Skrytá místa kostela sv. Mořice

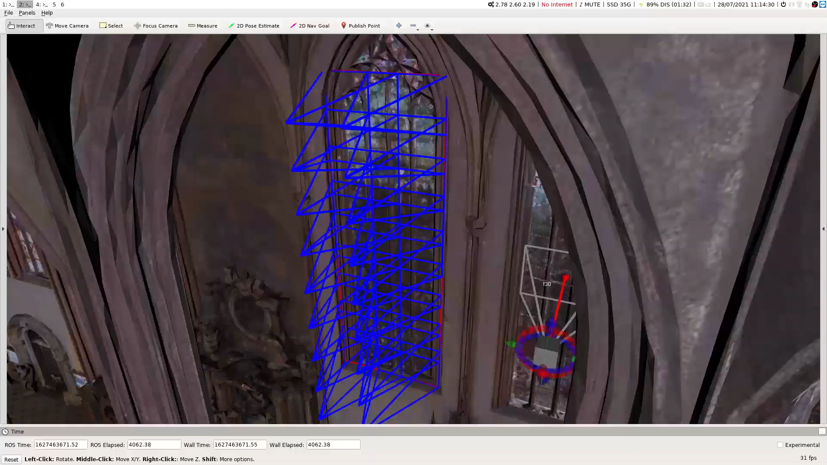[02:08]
Nám poskytne pouze množinu pozic kamery,
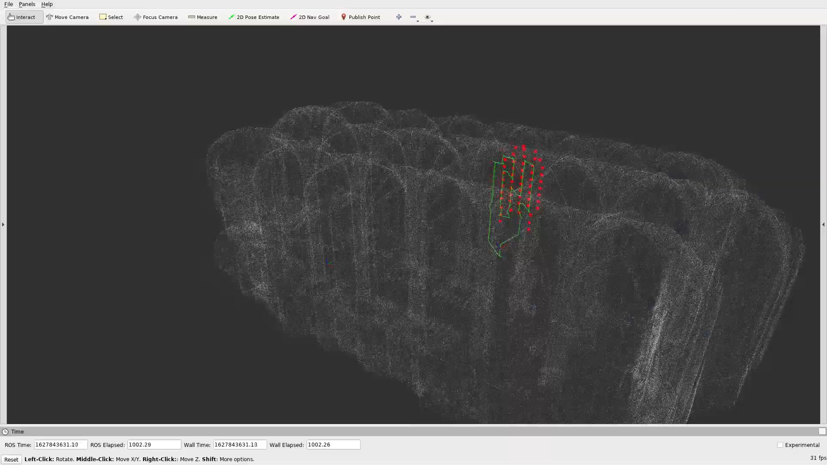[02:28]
daleko od překážek a že ji lze bezpečně proletět.